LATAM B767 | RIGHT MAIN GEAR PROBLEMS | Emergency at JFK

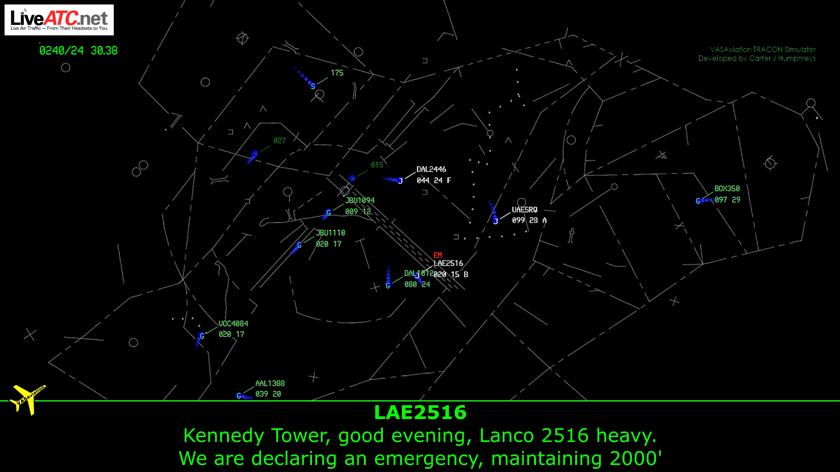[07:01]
LACO 2560, good evening, LACO 2560, external emergency, maintain 2,000.
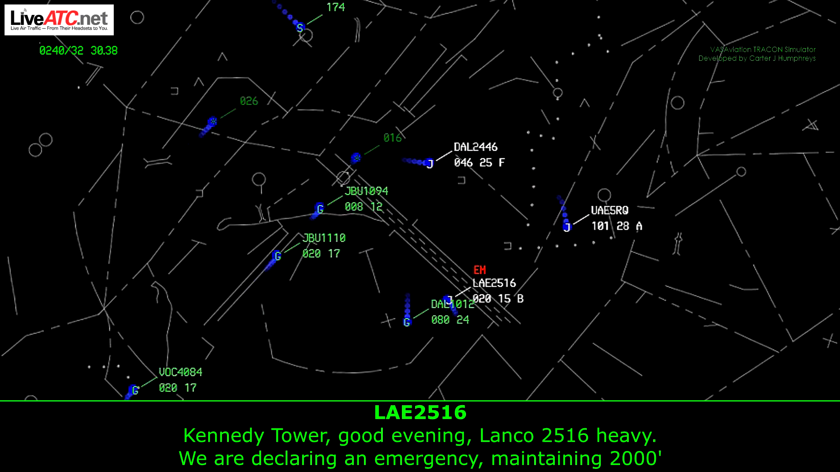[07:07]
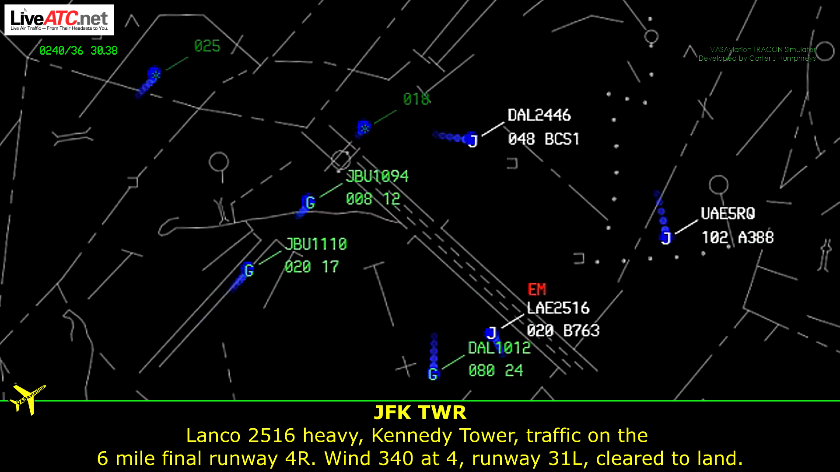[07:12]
LACO 2560, heavy, Kennedy Tower, traffic on the 6 mile final runway, 4, 8, wind 3, 4, 0, 4, 1, 8, 3, 1, left. Clear to land, the emergency equipment is standing right.
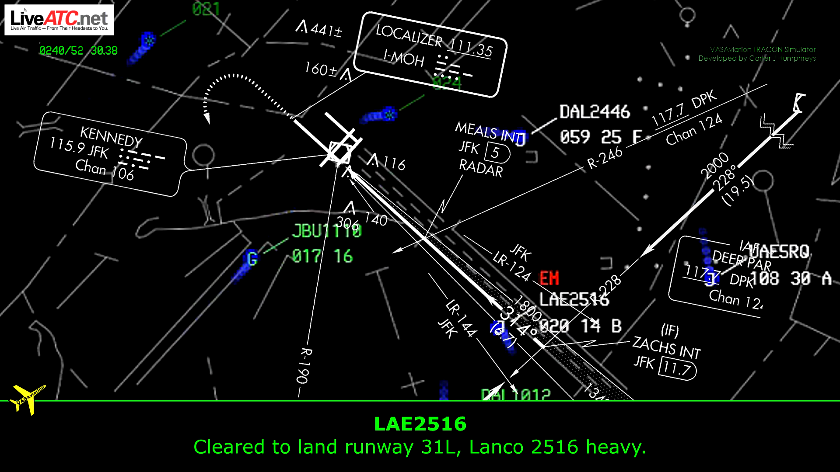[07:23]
LACO 2560.
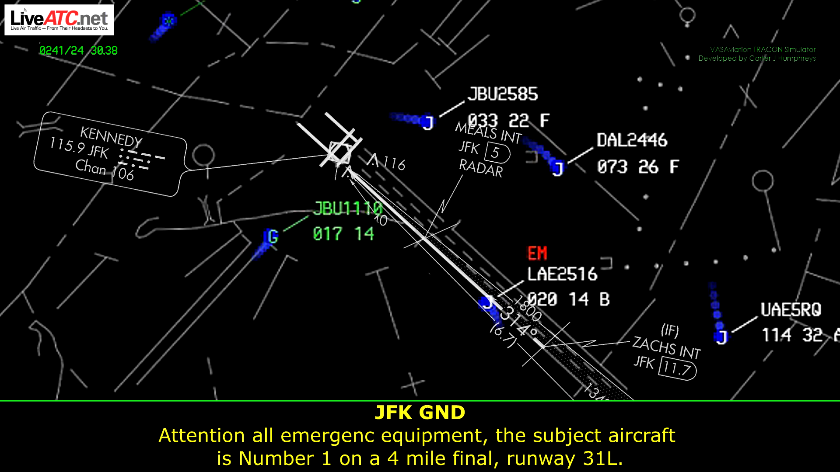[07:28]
Essential emergency equipment, the subject aircraft is number 1 on a 4 mile final runway, 3, 1, left.
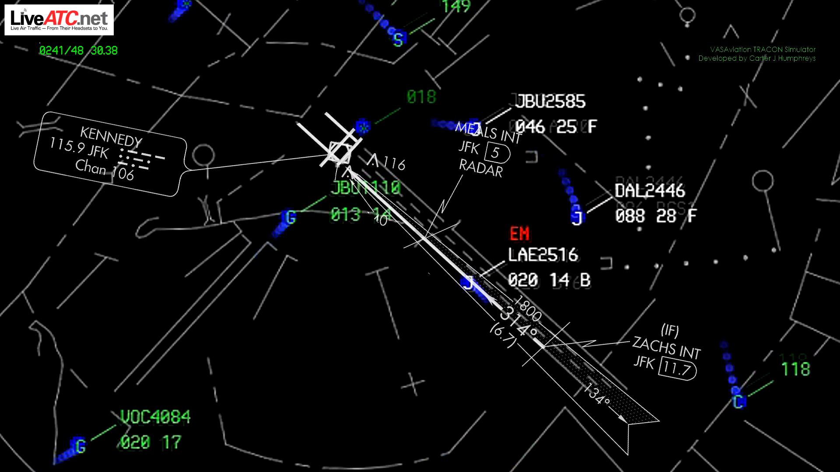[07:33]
Tension all emergency equipment, subject aircraft number 1, runway 3, 1, left, currently 4 mile final. Tension all emergency equipment, subject aircraft number 1, 3, 1, left, 4 mile final.
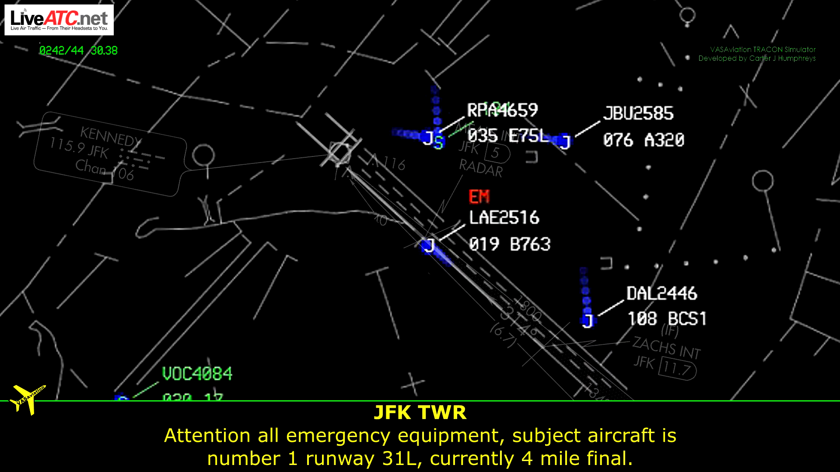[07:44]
R99, KLACO, proceed on the 3, 1, left. LACO 2560.